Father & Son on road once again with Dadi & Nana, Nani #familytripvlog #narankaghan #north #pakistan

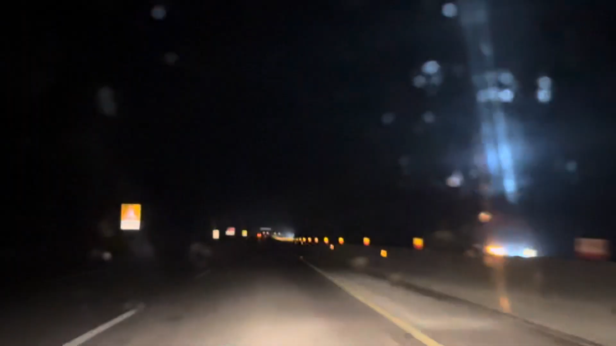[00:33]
मोटरवे पे आए हैं तो यहाँ पे मौसम तो हल्का पुल्का ख़राब ही मिल रहा है। लेट्स सी आगे क्या होता है।